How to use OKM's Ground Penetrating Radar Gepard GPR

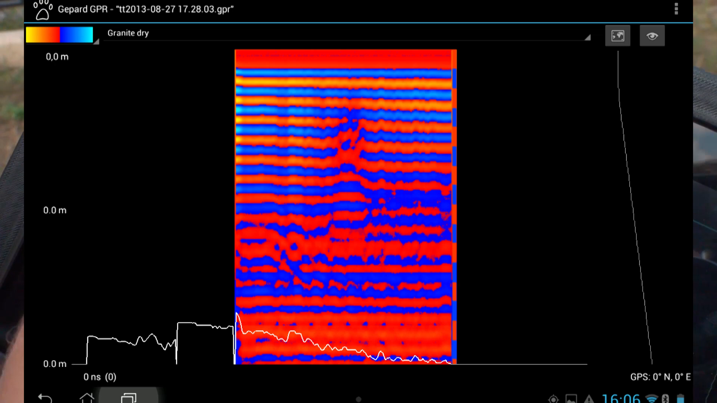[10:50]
Pull a different color.
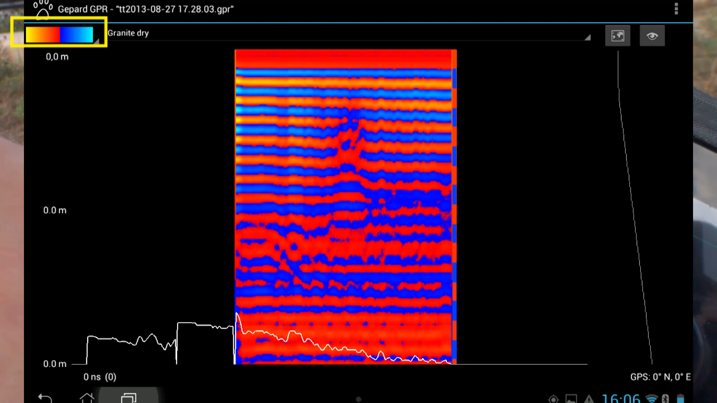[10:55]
Sometimes you can see it clearer. Right here.
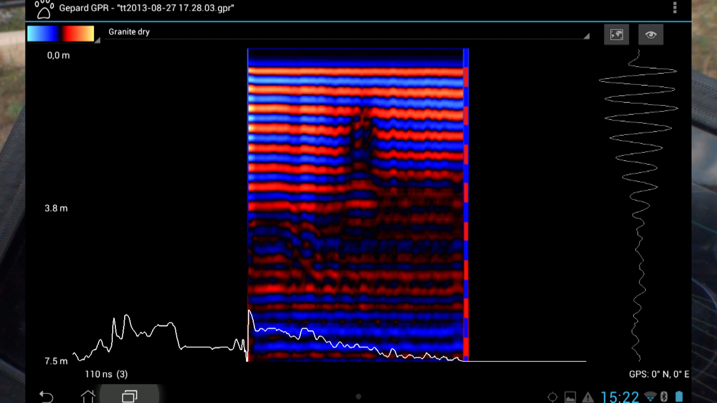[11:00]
And you can see the signal that it reads.
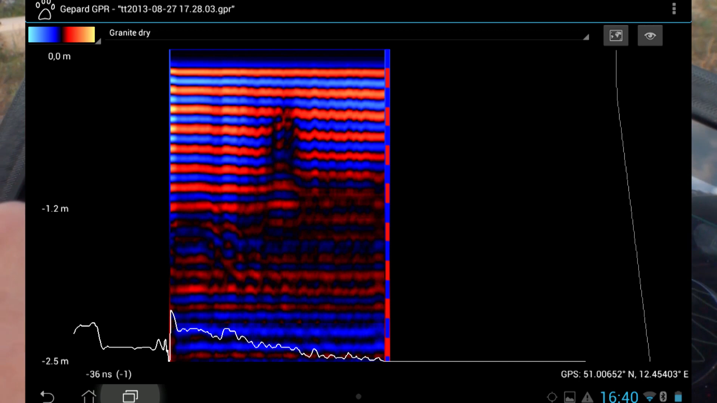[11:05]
If I move right over here, the signal will also show up on the right-hand side of the screen.
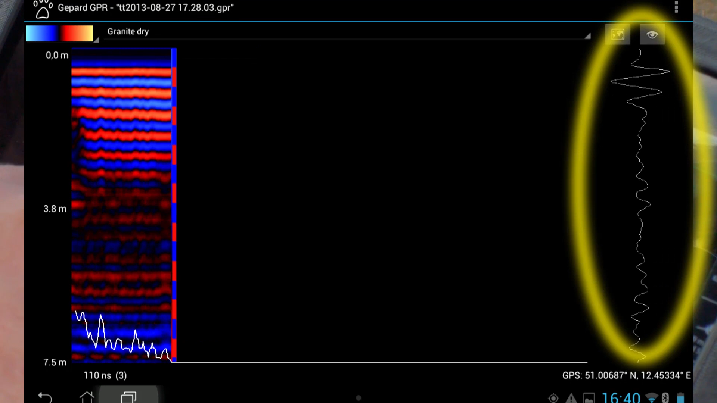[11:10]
But at this point, if I say here, I have a depth reading of 3.8 meters. Here it's zero. I can pretty much in the middle say around, oh, this looks like 1.6,
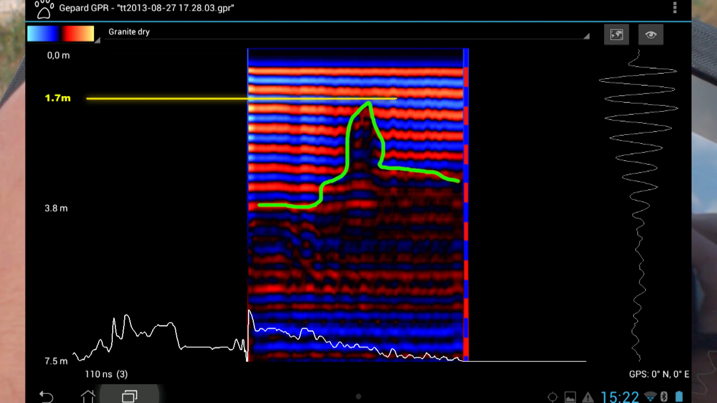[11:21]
1.7 meters is the depth of this particular anomaly.